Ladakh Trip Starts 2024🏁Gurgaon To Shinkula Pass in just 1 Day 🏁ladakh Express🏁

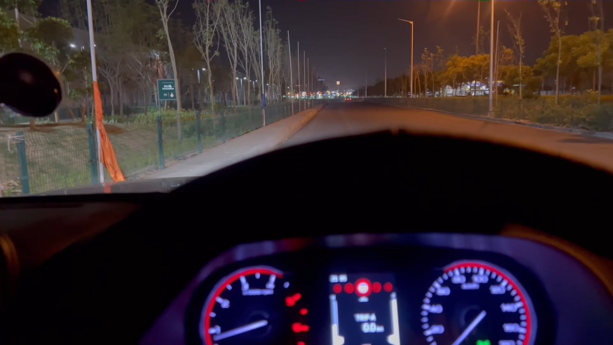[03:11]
और अब टाइम कम है, जल्दी से रवाना होते हैं। और बारिश हो गई थोड़ी सी, तो मजा आ गया।
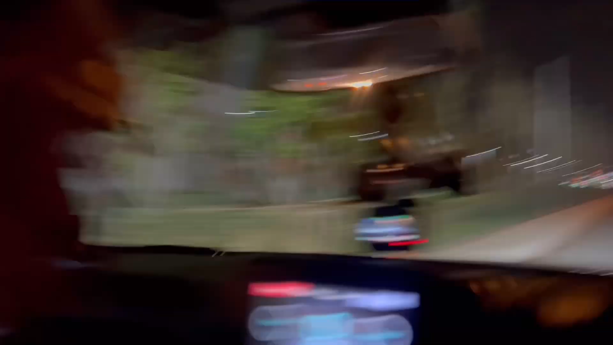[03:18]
मौसम बहुत अच्छा हो गया, बारिश आज हो गई ना, अब लग रहा है मस्त मौसम होगा ऊपर भी।
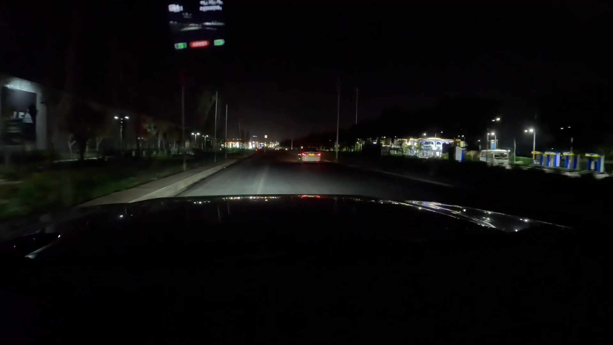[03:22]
तो गाइस ये आ गई हमारी फ्लैगशिप वाली इंडियन ऑयल का पेट्रोल पंप आ गया, लेपर्ड ट्रेल है, गुड़गांव में बहुत फेमस है। तो अपना जो घर है सोना रोड के पास है,
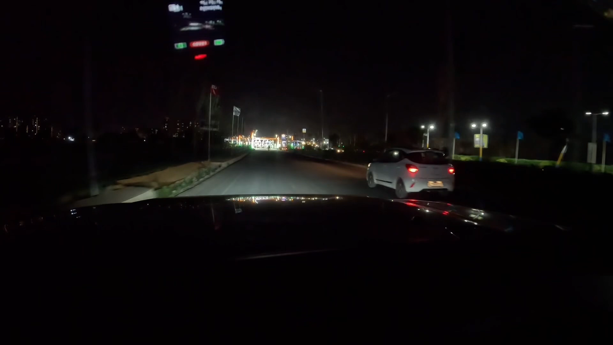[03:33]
और यहाँ से लेपर्ड ट्रेल से निकलते हैं हम जयपुर हाईवे से कनेक्ट करते हुए केएमपी की तरफ, और केएमपी 10-15 मिनट में हम कनेक्ट कर जाएंगे, और उसके बाद 70 किलोमीटर का स्ट्रेच सीधा अपना मूर्थल। तो सीधे गाने के मूर्थल में भाई, इस पूरी ट्रिप में कोई भी जंक नहीं।
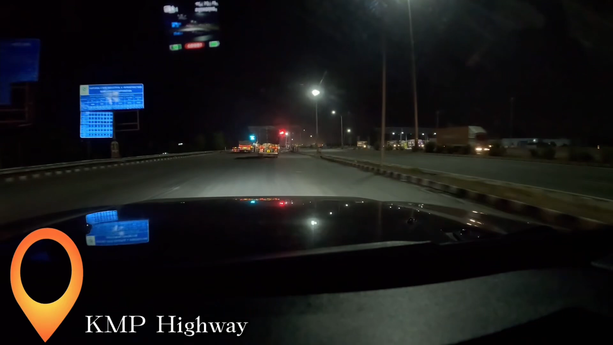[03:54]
तो भाई केएमपी जो है पहुंच चुके हैं हम, कुंडली मंडली पलवल।
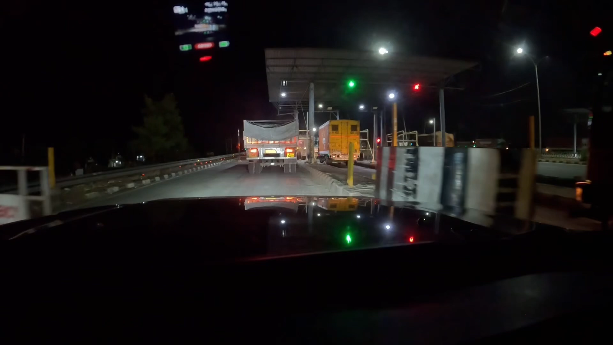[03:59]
2-3 साल से मैं देख रहा हूँ कि फास्टैग में दिक्कत होती थी पहले, बट अब जो हमने फास्टैग आईसीआईसीआई बैंक का करवा लिया, क्योंकि पेटीएम का तो खत्म हो गया मामला, तो अब कोई दिक्कत नहीं है।
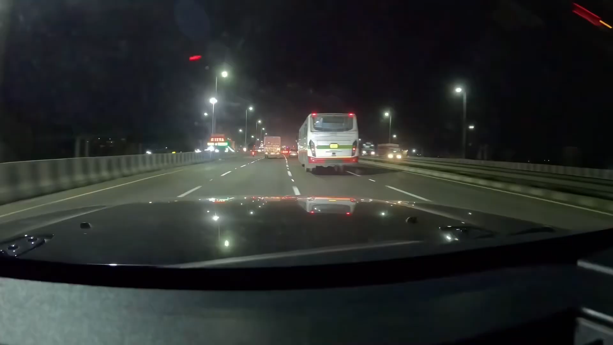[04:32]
तो भाई फाइनली जो है मूर्थल आ चुका है, और यहाँ पे मूविंग ट्रैफिक है, ट्रक है, ट्रक भी है, 10:30 होने वाले हैं और ट्रैफिक इतना है अभी भी। भाई सब कोई भी ट्रिप ना सिद्धू मूसेवाला के गाने सुने बिना नहीं पूरी होती, सही बता रही हो।
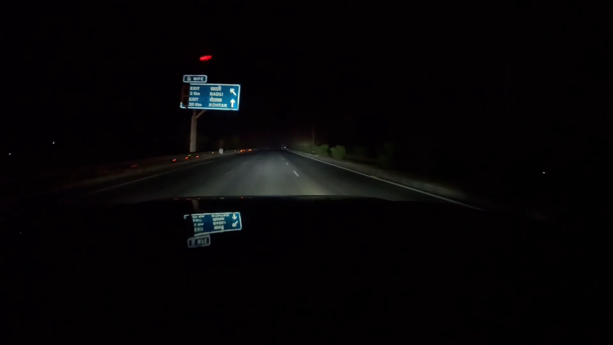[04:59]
तो बस इसी तरह गाने सुनते रहे, याद करते रहे और इन रास्तों को ना भूलते रहे।
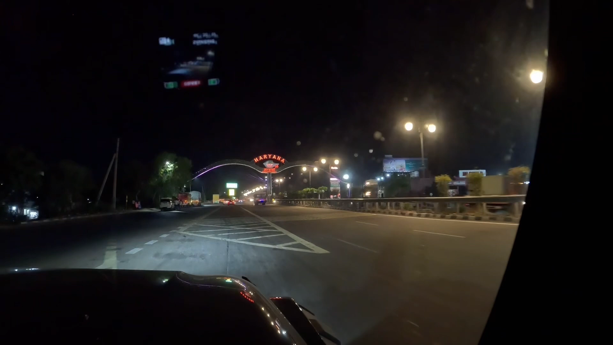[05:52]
कभी कभी कंफ्यूजन हो जाती है गाइस कि हम सीधा निकल जाते हैं। 12:40 हो रहे हैं, तेजी से कर लिया भाई, ट्रैफिक नहीं था और मजा आ गया।
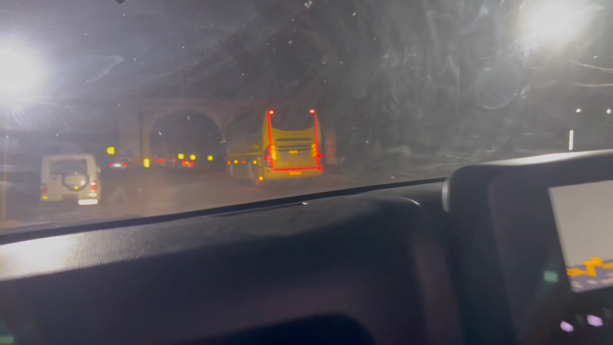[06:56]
एंड इसी तरह पता भी नहीं चला रात को कि हमने कैसे हिमाचल के गेट में एंट्री ले ली एंड बैक टू बैक टनल्स।
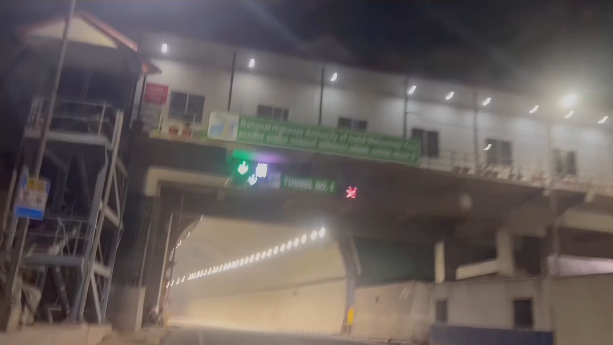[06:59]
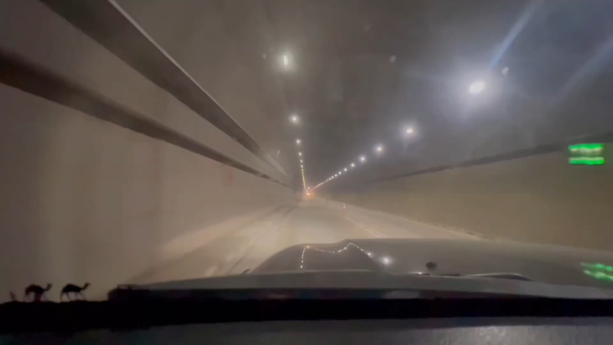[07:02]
रात के 2-3 बज रहे हैं, 3 बज रहे हैं, कुछ एक आध टैक्सी वाले ऐसे भी होते हैं।
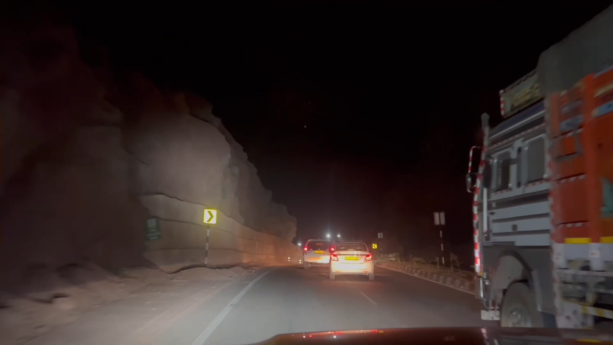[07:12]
देखो ये मनाली का खाली हाईवे है कि कोई ऐसा रश नहीं है, बट लोग इतने पागल हो रखे होते हैं ना, मतलब खाली रोड पे भी एक दूसरे के साथ रेस करनी है, देख रहे हो।
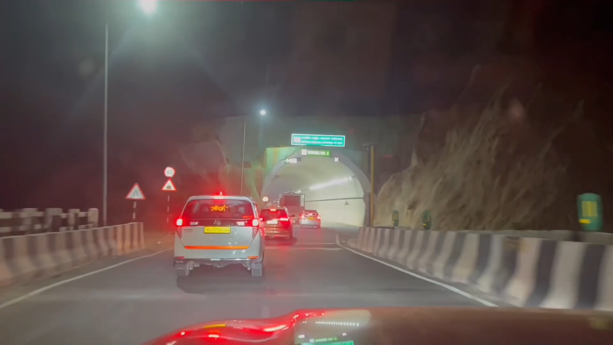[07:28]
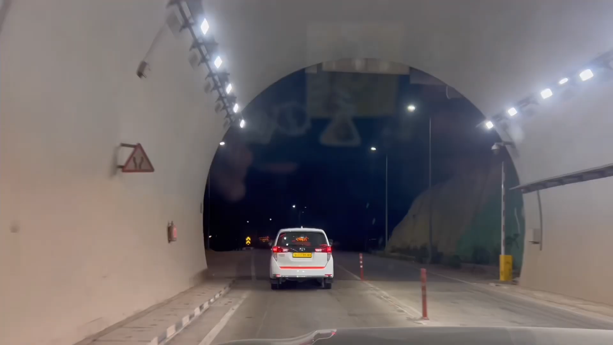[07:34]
और भाई हाईवे जो है एक नंबर है,
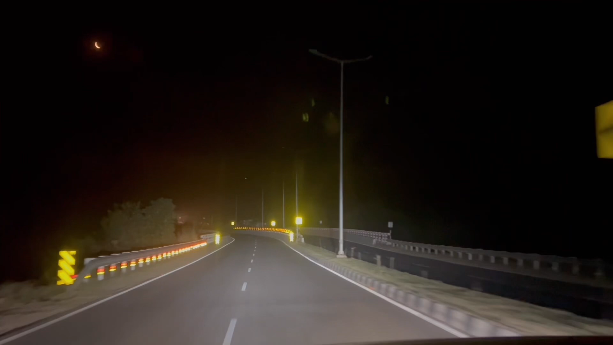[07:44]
3:20 हो रहे हैं, 3:20, खाली रास्ता, खाली तो नहीं, रनिंग ट्रैफिक है।